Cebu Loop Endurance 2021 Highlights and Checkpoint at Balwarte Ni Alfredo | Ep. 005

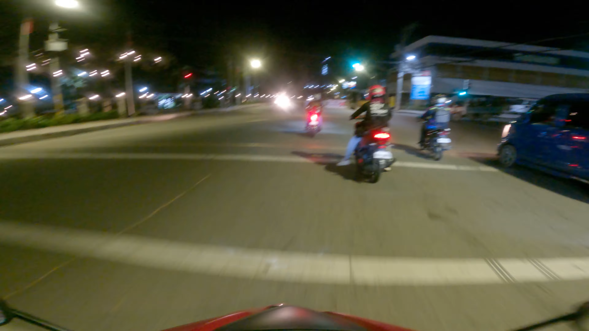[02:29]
Anya na si pandemic shots. Shout out sa mo brother. SRP in a while. Wow. Duta sa bridge.